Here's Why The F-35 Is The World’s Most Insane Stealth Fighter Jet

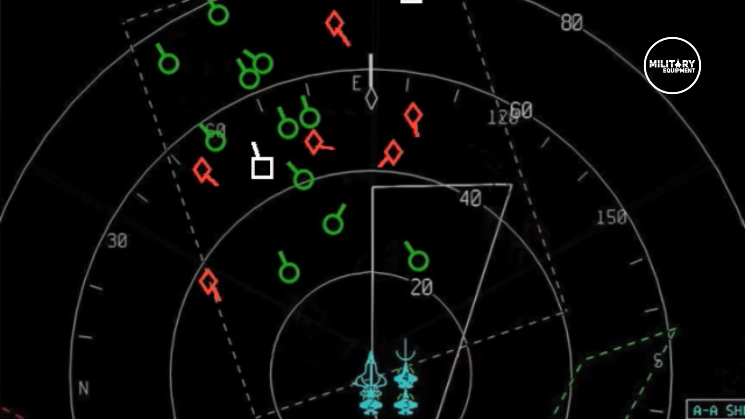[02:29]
For context, the F-15 has a range of 415 km with the APG-62 radar.
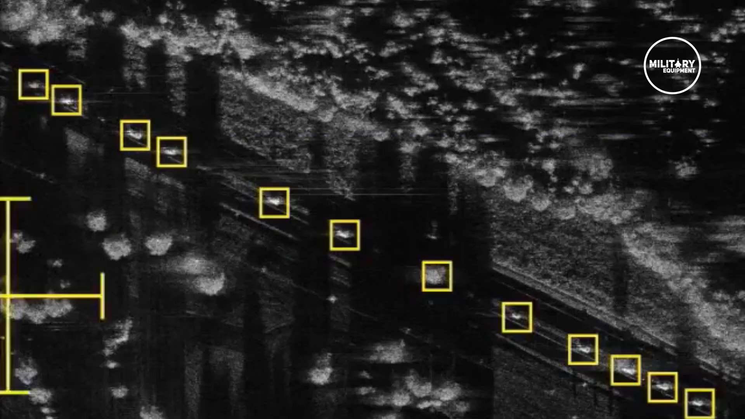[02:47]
while the F-35 has a range above 500 km with the AESA radar.
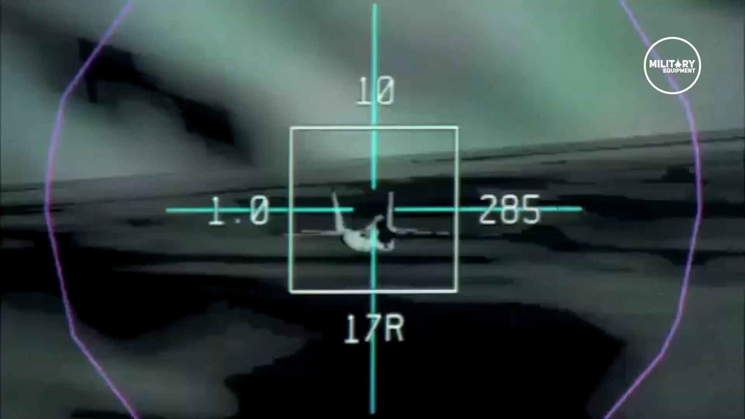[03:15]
The F-35 fighter's helmet-mounted display system provides
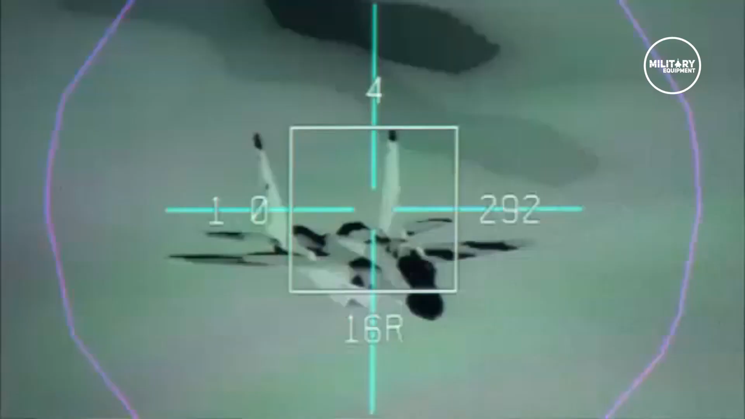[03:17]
pilots with an unrivaled level of situational awareness.